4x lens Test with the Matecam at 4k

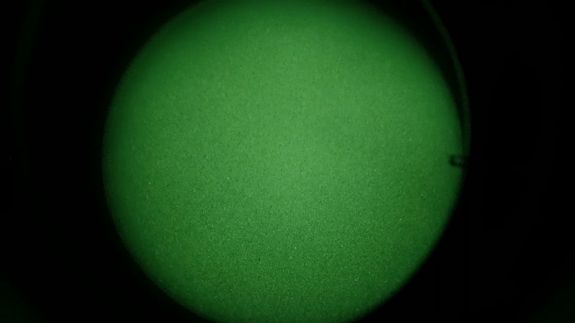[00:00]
right as crazy as it seems i have mounted it on my helmet and the reason why is because i forgot the battery pack is actually on the helmet so if i took it off the helmet i wouldn't be able to power it up but anyway i'm just holding it in place that is the that is the house i was looking at before
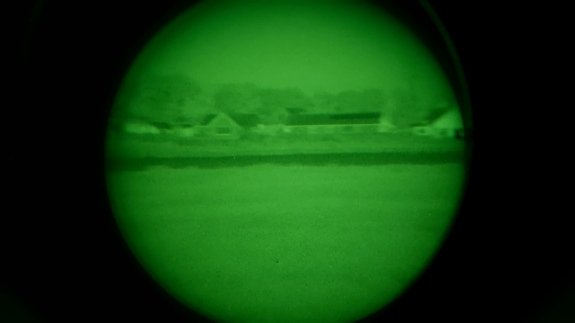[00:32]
i should record very well because we're recording in 4k
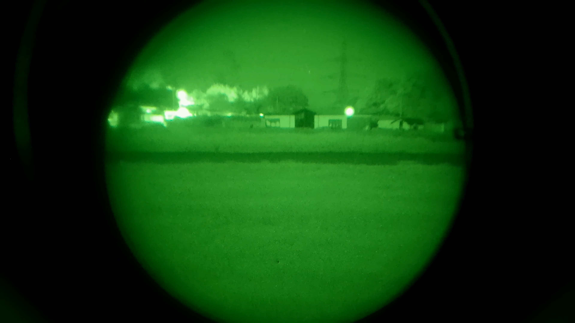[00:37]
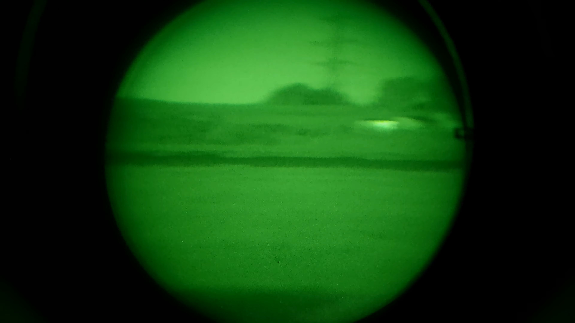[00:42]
actually let's show you how the the cows i was looking at before on film um if i can see them now
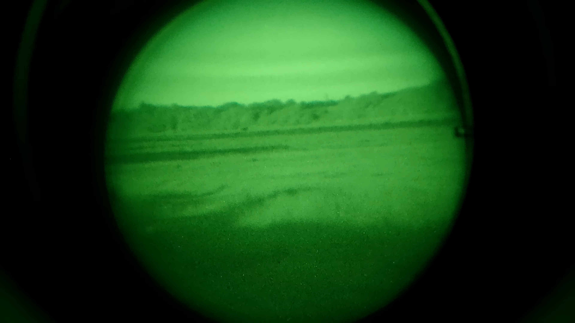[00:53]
i think just there just there some cows in that field
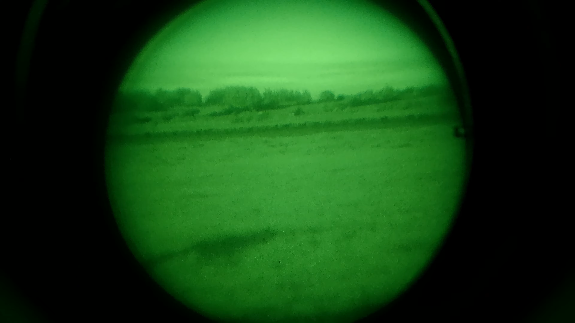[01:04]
so i'm not sure how far away they are quite a distance like like i said probably over a mile
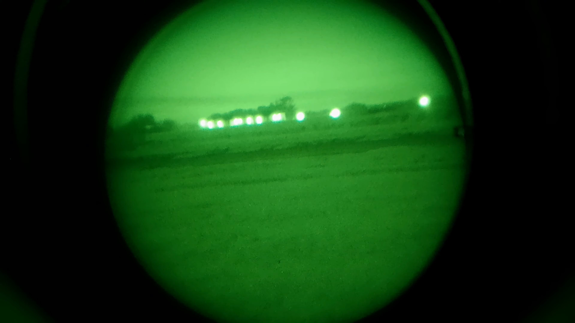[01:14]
yeah that's pretty it's very difficult i gotta hold
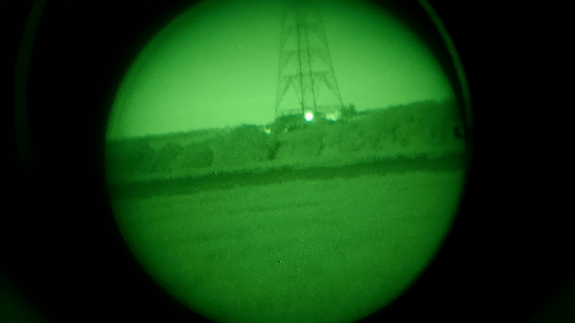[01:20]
it up prop it up so yeah that's the first fire one there's a small house awesome they're building a hangar i think that's the second one
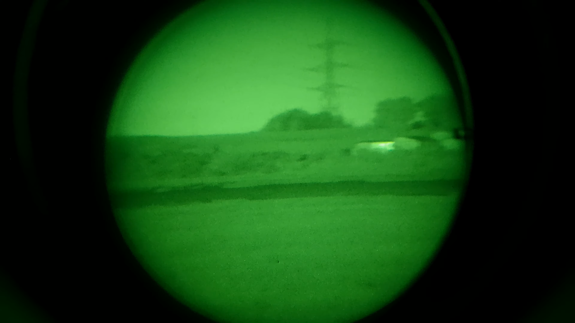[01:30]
something there playing something
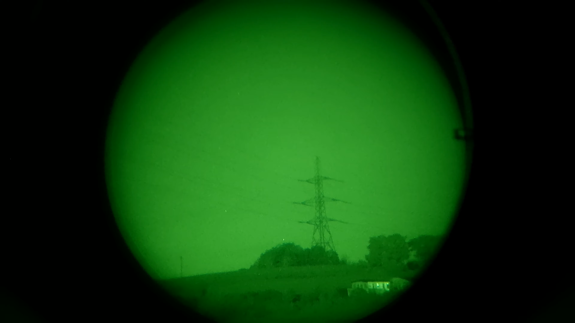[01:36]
and the third one right off
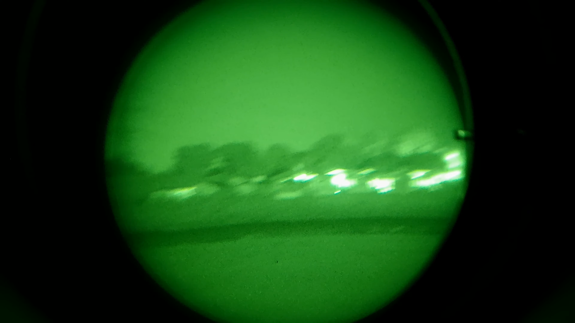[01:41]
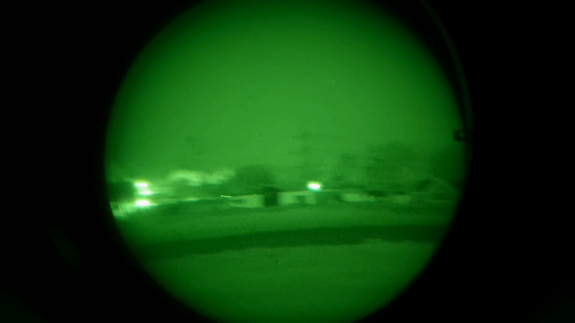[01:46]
oh yeah right off the distance there and another one and another one and another one
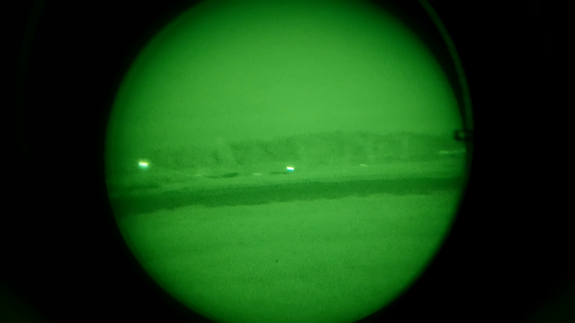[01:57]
now that one probably
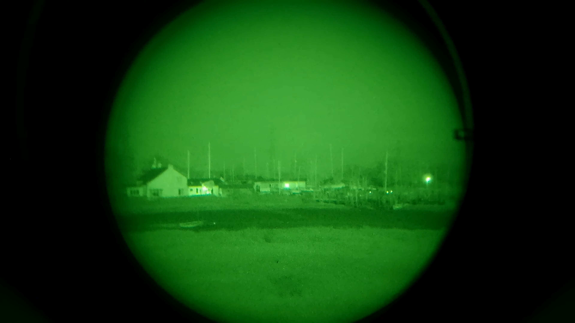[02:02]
i don't know how far that is but i reckon i could
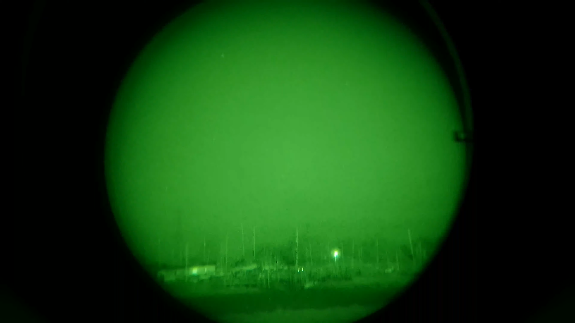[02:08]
reckon i could reach it with the laser
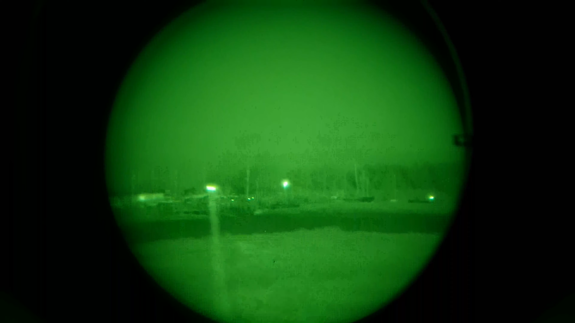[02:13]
there's also a plane going over there can't see it oh god it is difficult i've got a one kilogram friggin lens on the front of my
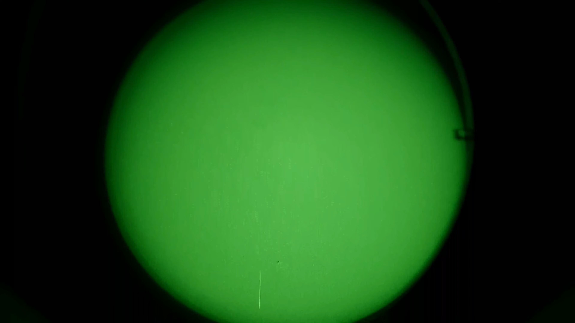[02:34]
face i am holding it though but oh there's a boat
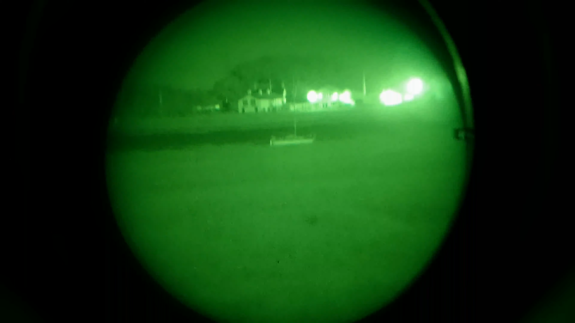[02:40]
yeah i can hear the plane oh there it is i think yeah is it hold on is that now i can
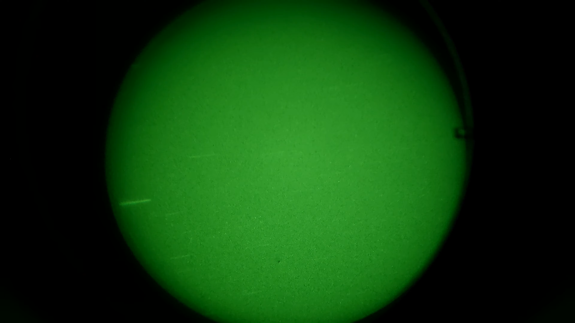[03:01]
yeah that's that is it there somewhere i can see hold on right it's gotta be there somewhere that's weird you can see it with the naked eye you can't see it it's freaky
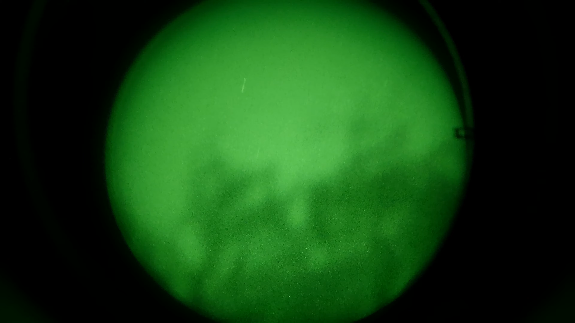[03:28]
yeah it's there somewhere there's a plane going over there it is yeah
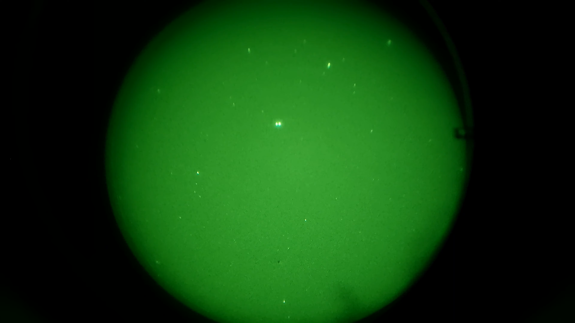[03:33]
very difficult trying to focus on things when you go four times the lens on your head oh crazy stairs are bloody amazing
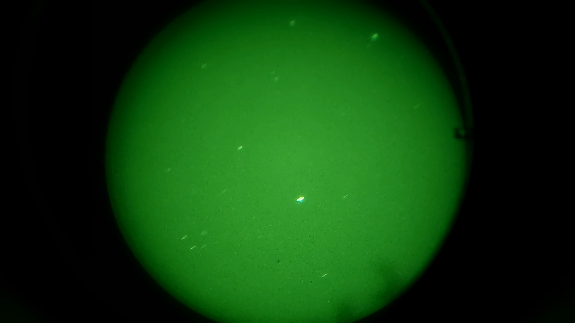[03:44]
odd oh god i bet if there was a fox in this field i'd be able to see it
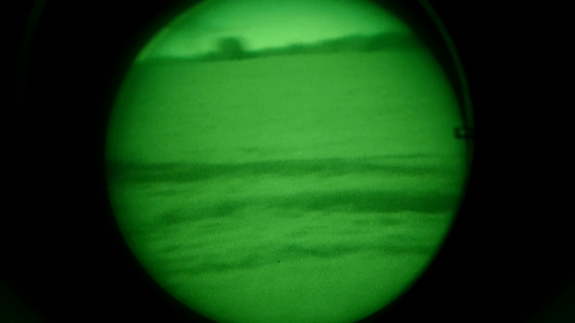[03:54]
there's something going across that ago